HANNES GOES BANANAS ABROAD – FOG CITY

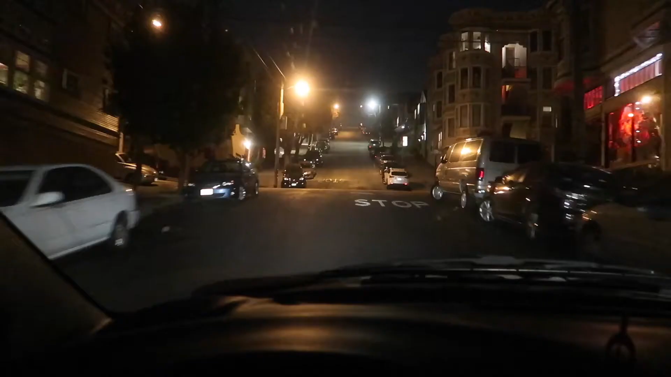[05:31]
God, look at those roads. It's like 40 degrees or something. How am I supposed to get up there? Oh my God. and all the way down again yeah that's something it goes up and down San Francisco it's incredible and good luck finding a level space I hope my breaks don't fail me oh my god glad